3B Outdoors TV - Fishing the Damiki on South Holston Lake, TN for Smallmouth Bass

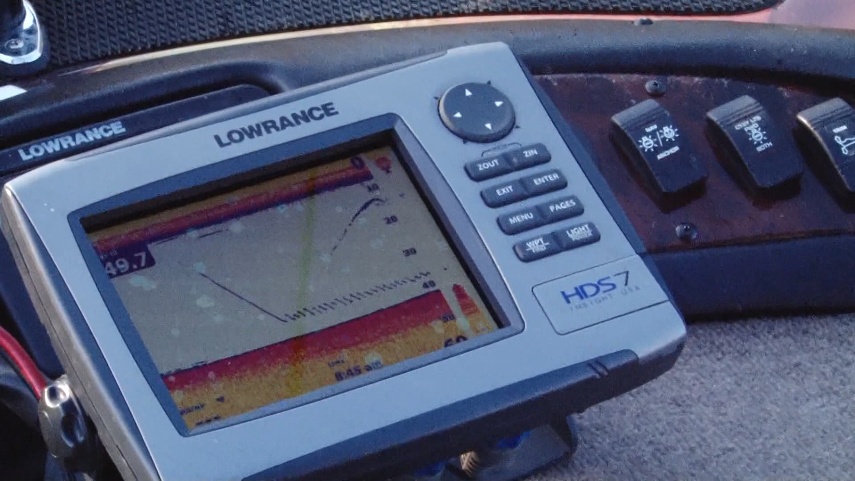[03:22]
Now you're going down right beside of him. Okay. Oh yeah, I see what you're talking about now. You see you all the way down. Yeah. To
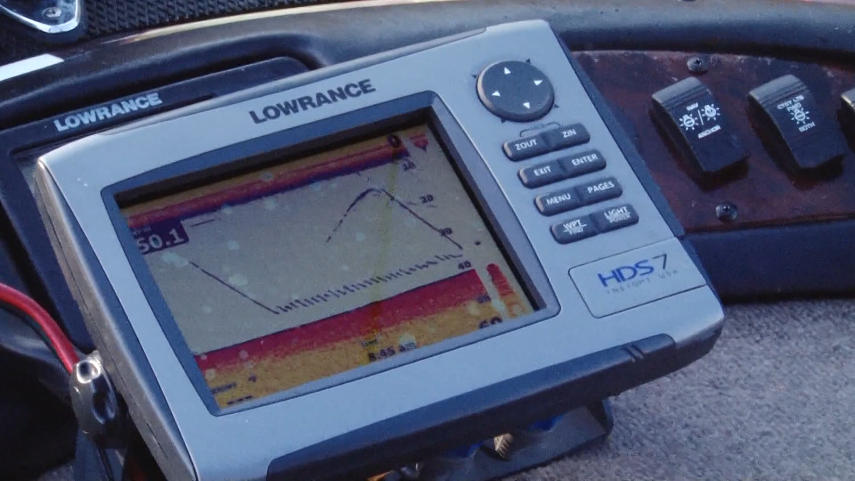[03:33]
those fish up high like that, are they catchable? There's another one.
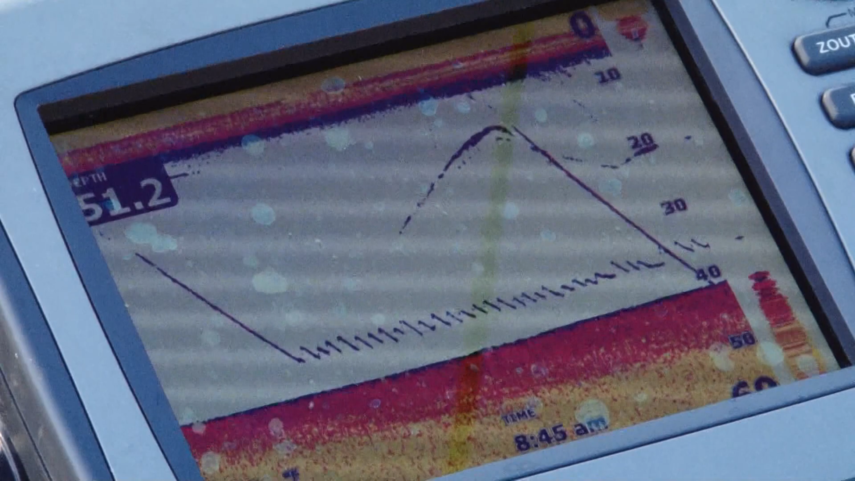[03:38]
They're up shallower. Let's find out.
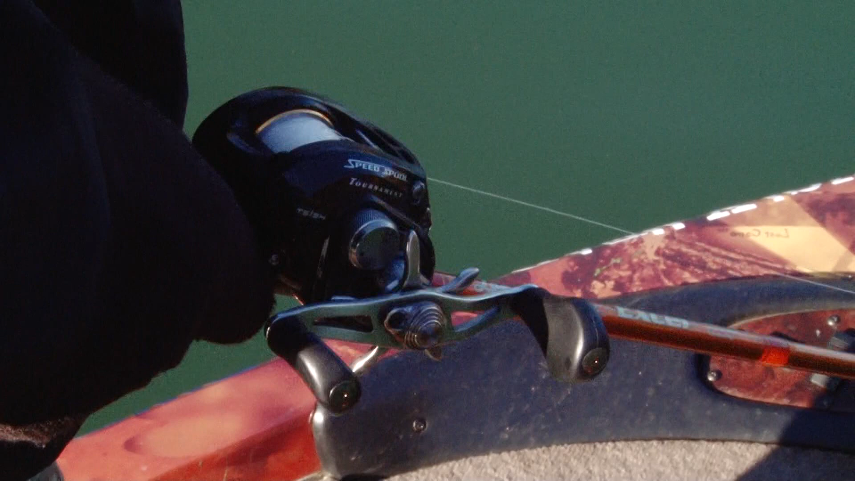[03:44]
See me up at top.
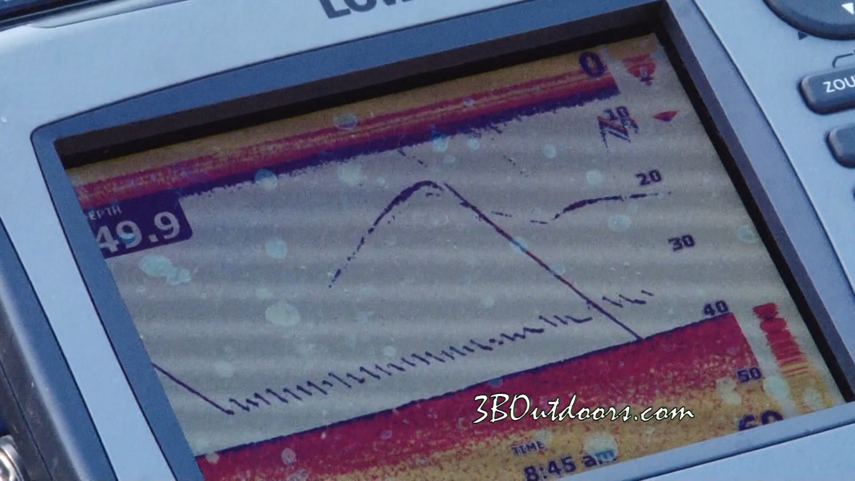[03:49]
That's a small fish there. Ain't got much red in him. Watch him.
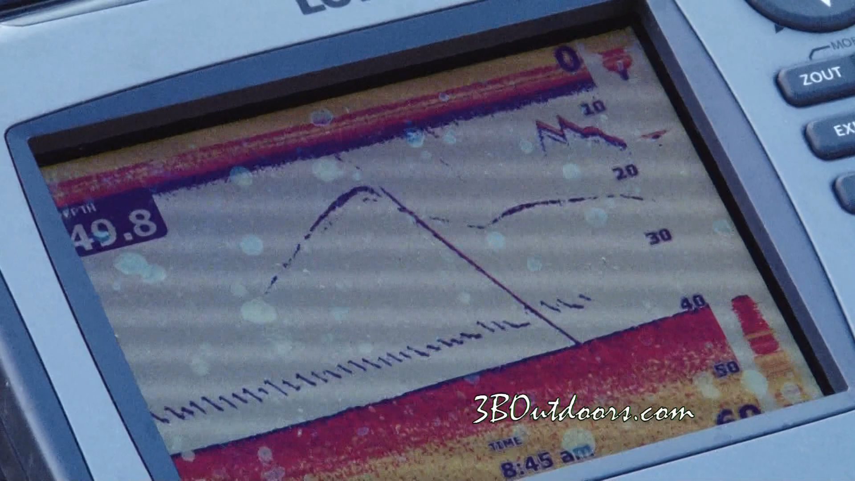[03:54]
See, he's taking off back down the bottom. He's going to the bottom now. I scared him. Watch, I'm going to drop it down to him.
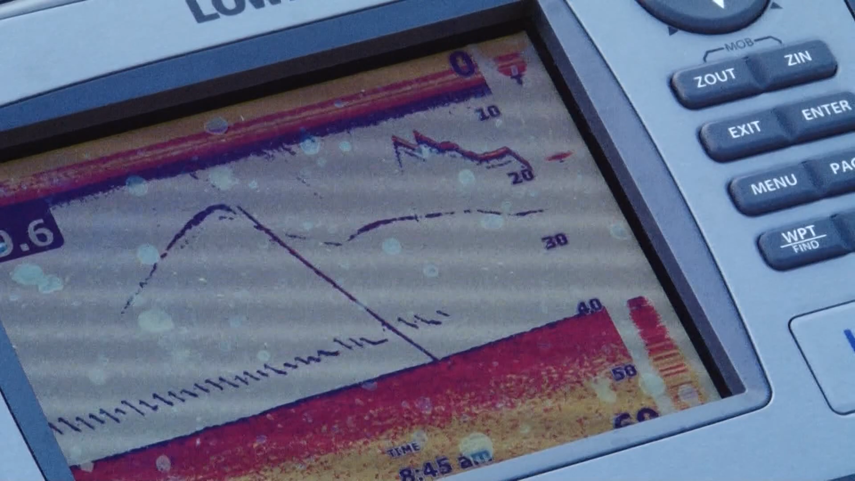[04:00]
Man, this is crazy.
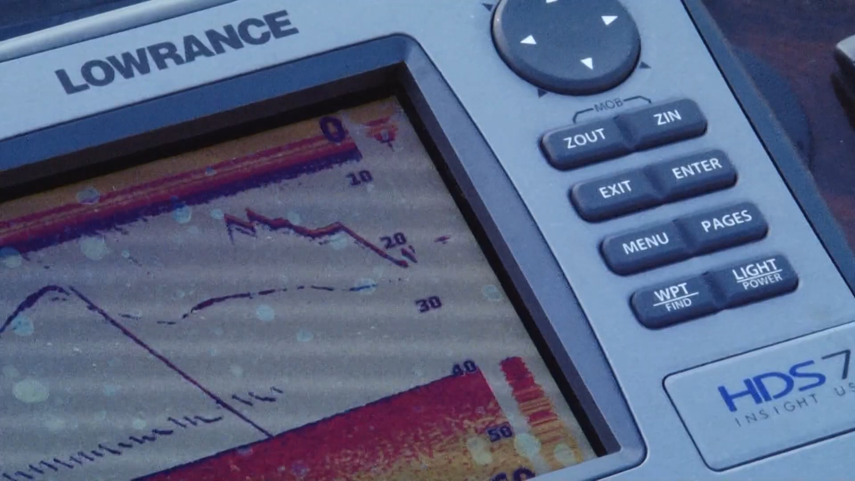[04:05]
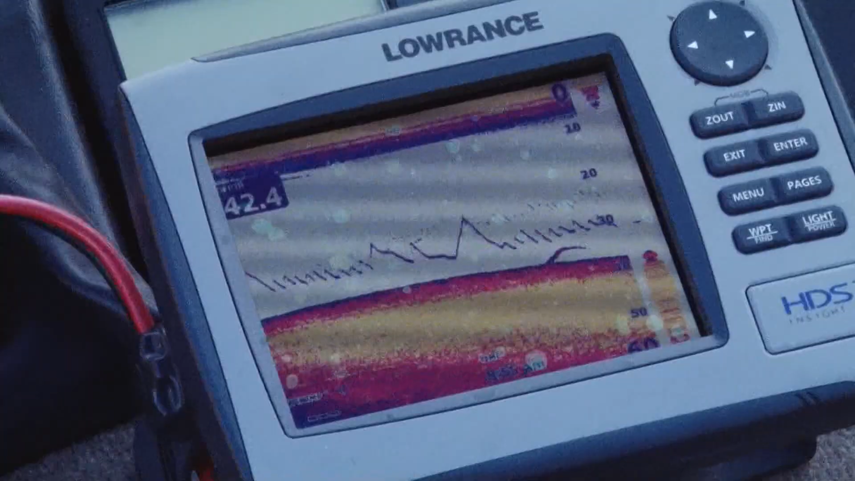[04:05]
He wasn't very big, but it was a fish.
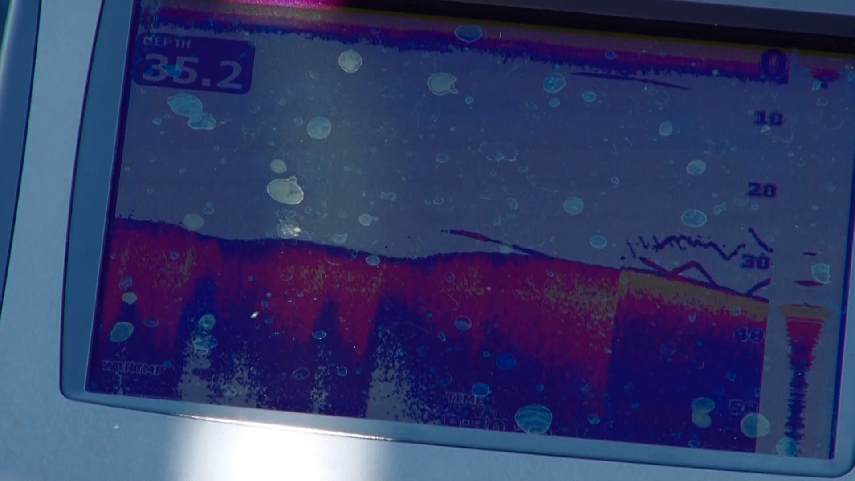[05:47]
You sure? Nope, fish. No, he's fishing.
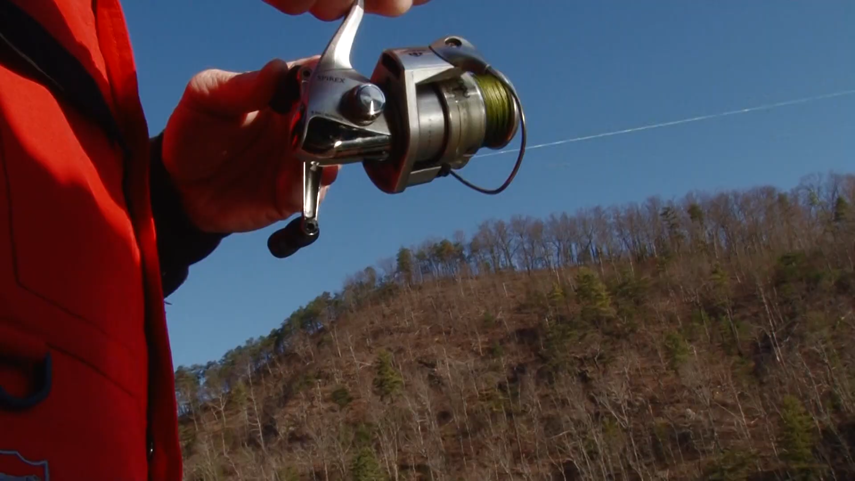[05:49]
Fish, here fish. He comes. Coming back down. Dang.
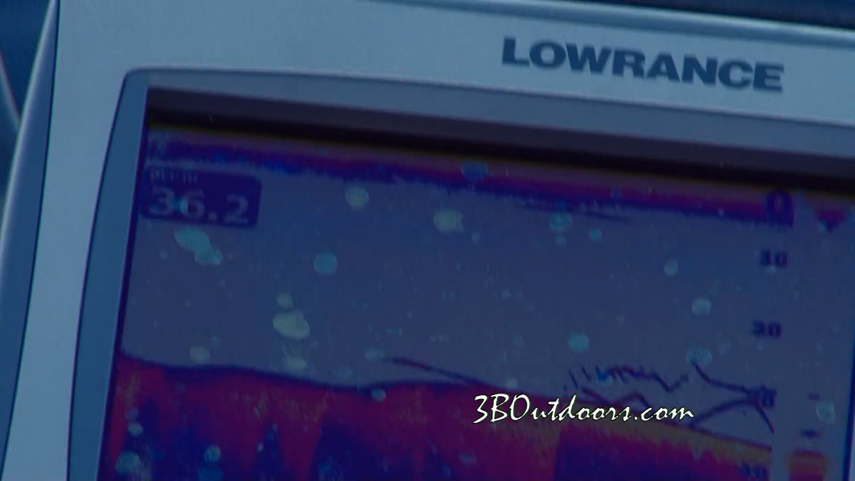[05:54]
See him go back down? See him right back down real. Now, that's crazy right there.
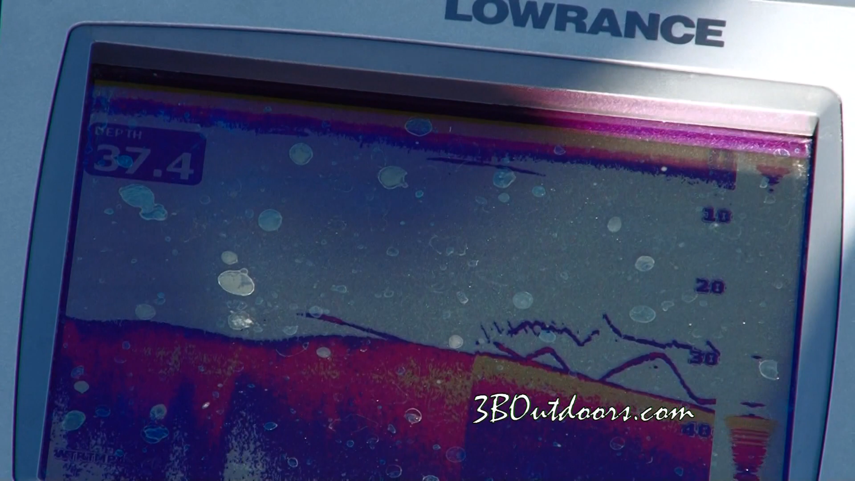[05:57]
Those are the same fish. Here he comes again. Here he comes again. Let me try to fool him in the...
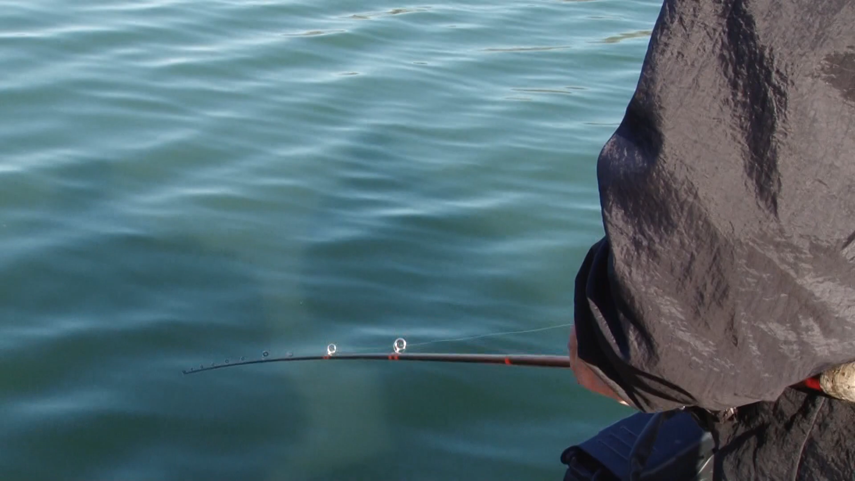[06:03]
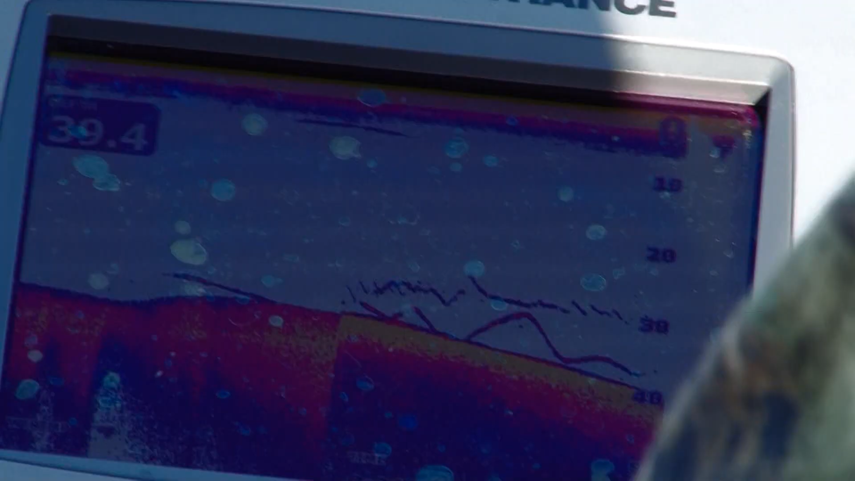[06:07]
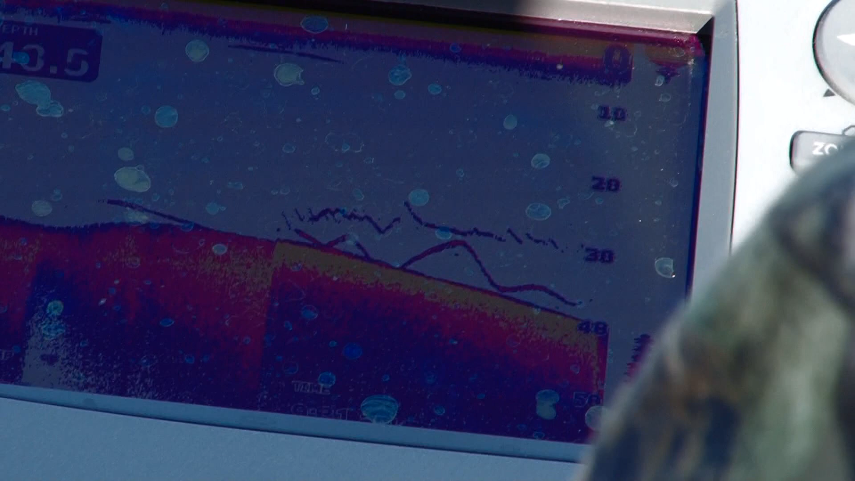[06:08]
He's thinking about it coming up. He's thinking about it.